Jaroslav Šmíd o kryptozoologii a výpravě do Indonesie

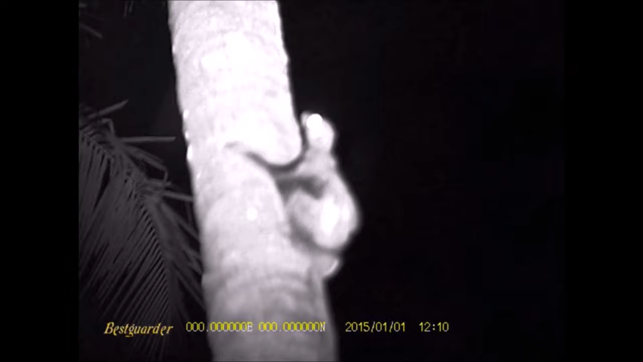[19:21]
Myslíš, že teda ten druh, který si pozoroval, se dá stotožnit s nějakým známým druhem, který v té oblasti žije?
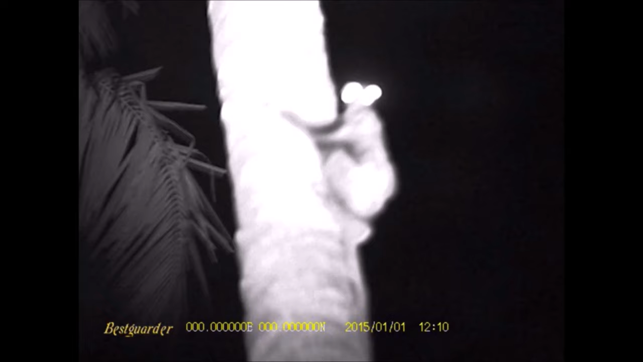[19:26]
No, já prostě ty záběry, ten daleko není zase tak kvalitní, jak jsem si myslel. Takže teď se nebyla úplně dobrá, jo.
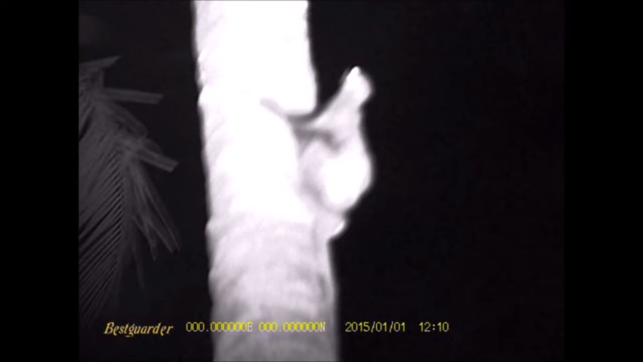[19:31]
A je tam něco teda vidět, jo, ale ale podle toho nepoznám přesně,
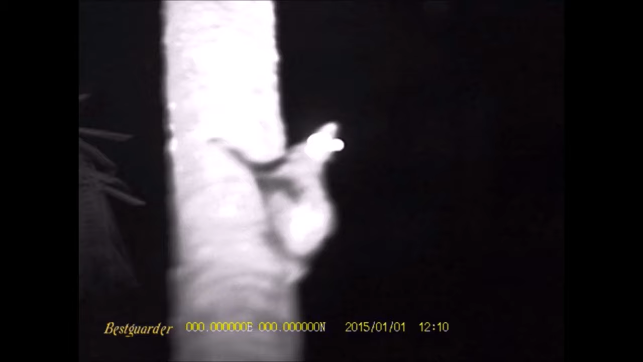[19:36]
co se jednalo, jenom fakt, že to mělo obrovských rozměrů. Velký kaloně tam, že? Ne, skutečně to bylo jako velký makak, jo, jako to jako robustní, veliký, a pak, když to zlítlo, tak jsem jako koukal, no.
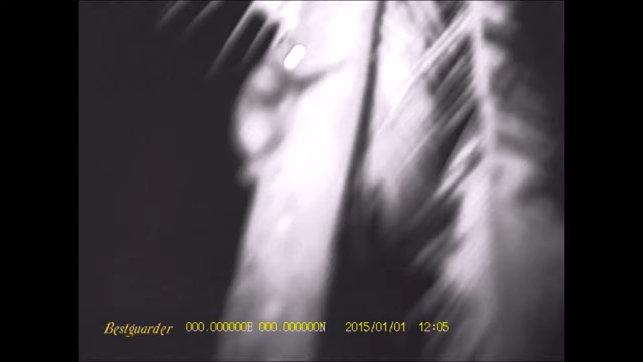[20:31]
To znamená, že to, co vypadalo původně jako pozorování jednoho živočicha, který vzlítl a aktivně letěl,
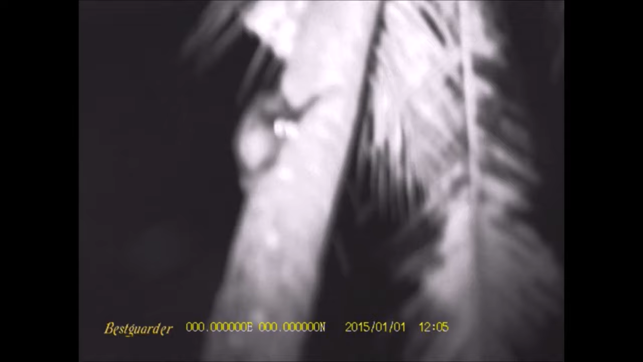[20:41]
tak zřejmě bylo ve skutečnosti pozorování dvou různých živočichů.
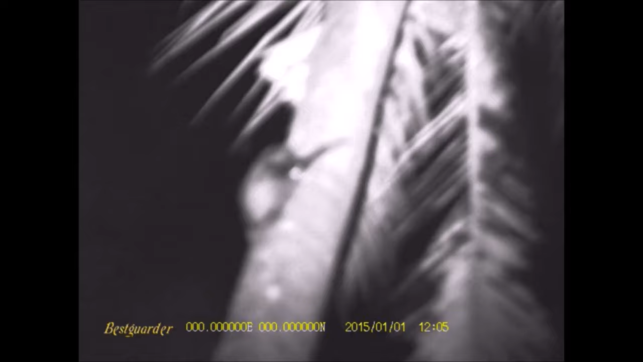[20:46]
A jaký další zvířata či organismy si tam pozoroval?